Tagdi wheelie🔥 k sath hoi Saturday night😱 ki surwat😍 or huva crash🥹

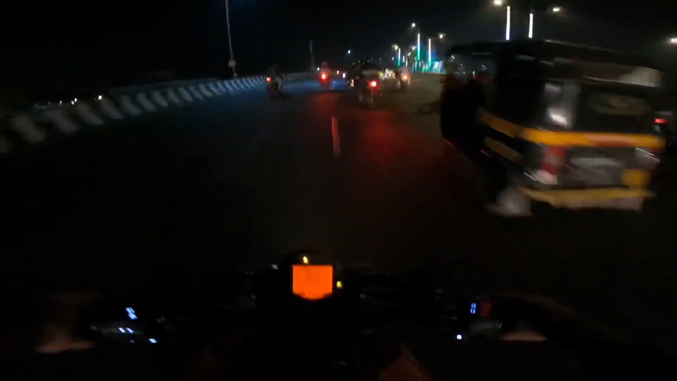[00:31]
तो ये देखो ऐसा कुछ लाइव लाइफ है अपना, वहाँ पे जा रही है स्ट्रीट ट्रिपल, यहाँ पे 1000 कावासाकी 1000, बाकी सब गाड़ी तो आपने देख ही ली रहेगी। और ये हमारे समर्थ भाई की ड्यूक अभी मॉडिफाई हुई है रिसेंट में नार्डो ग्रे में, तो ये भी देख लो। ये देखो
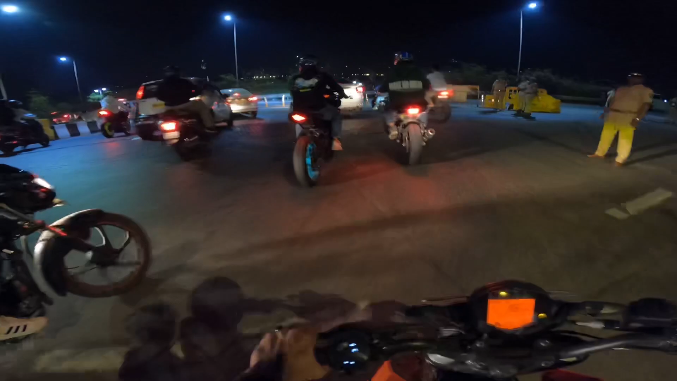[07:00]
उसने हेलमेट वेलमेट कुछ पहना नहीं है और घूम रहा है सही, ये तो क्या ही होने।
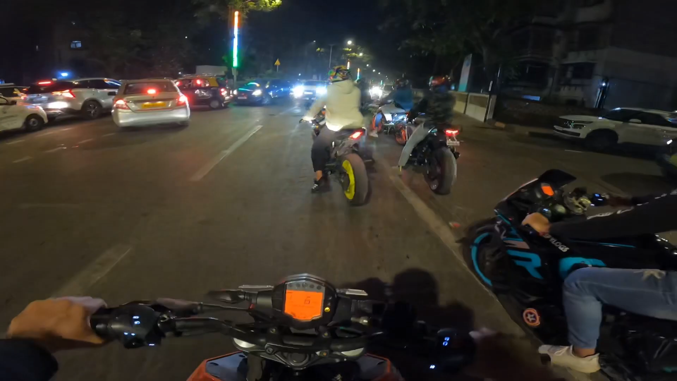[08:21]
जाम तो है भाई कुछ भी बोलो, पर क्या करें, जाना है तो जाना है, क्योंकि आज वहाँ पे बहुत ज्यादा ही भीड़ रहेगी, जैसा ट्रैफिक का भीड़ है तो समझ रहे हो ना वहाँ पे क्या भीड़ रहेगी कार्टर्स पे।
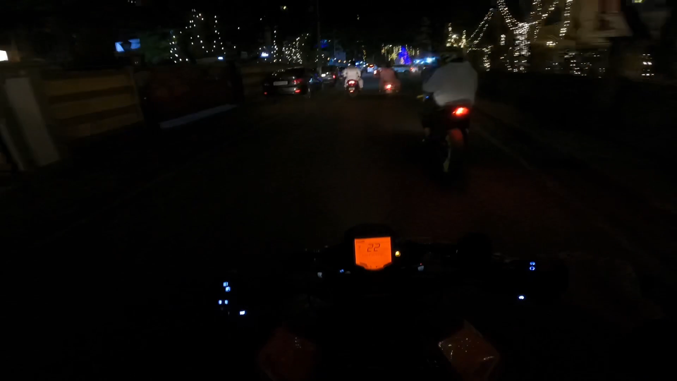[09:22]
बहुत ही एक्सट्रीम भीड़ थी यार, क्योंकि माउंट मैरी के लिए सब निकलते रहेंगे, क्रिसमस है तो सीधी बात है माउंट मैरी पे, तो
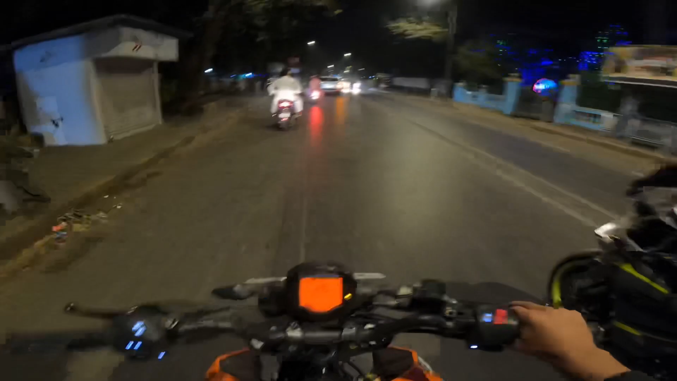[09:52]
तो चलो भाई फाइनली अपना कार्टर्स भी आ गए, और आज आज यहाँ पे आपको भीड़ दिखाता हूँ कितनी है, भीड़ तो है बाबा यहाँ पे भी भीड़ है।